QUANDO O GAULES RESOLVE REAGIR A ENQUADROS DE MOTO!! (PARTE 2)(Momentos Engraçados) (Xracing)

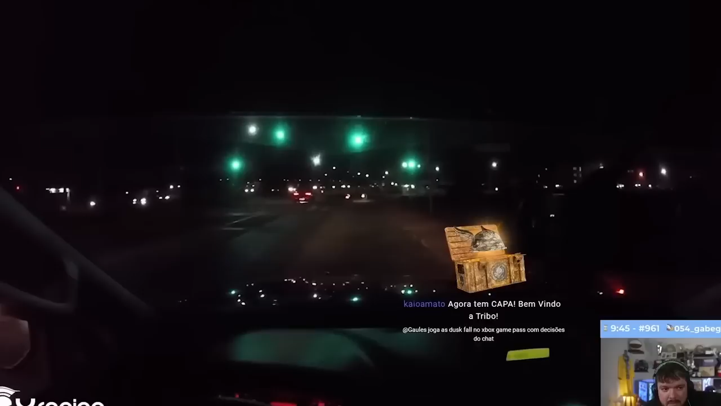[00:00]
que era? A equipe aborda o indivíduo em uma moto com a placa borrada.
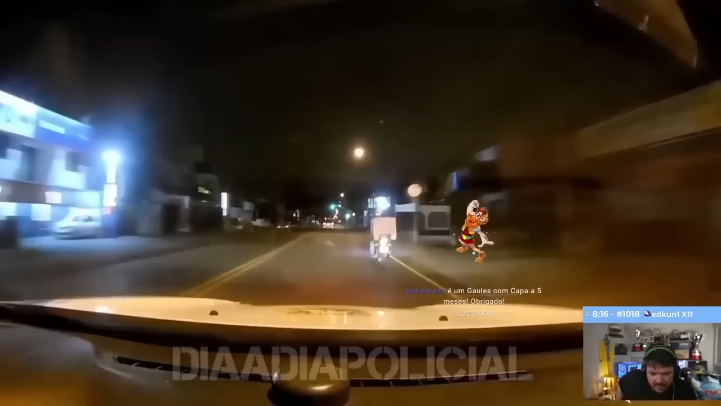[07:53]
É, aqui por enquanto aí tá motoca aí se pá, né?
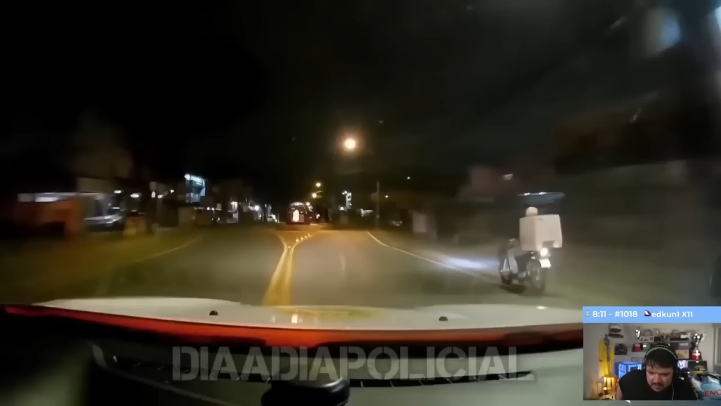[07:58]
Parou. Ziquei.
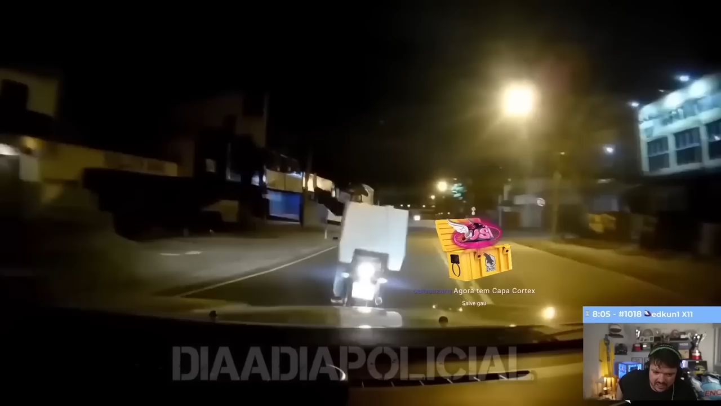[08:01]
Relaxa nada, vou embora.
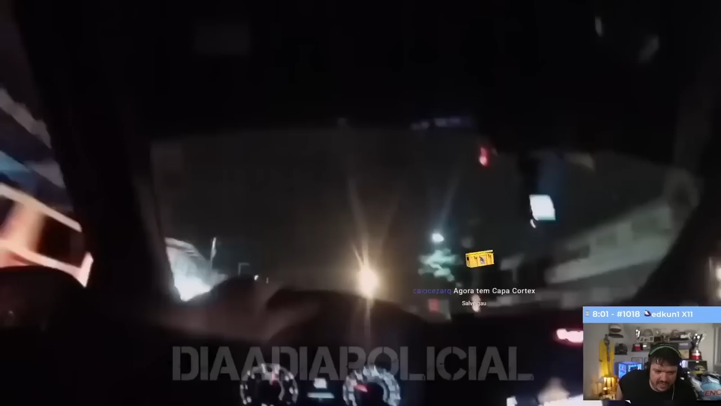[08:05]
Não, relaxa. Para aí! Dessa moto aí!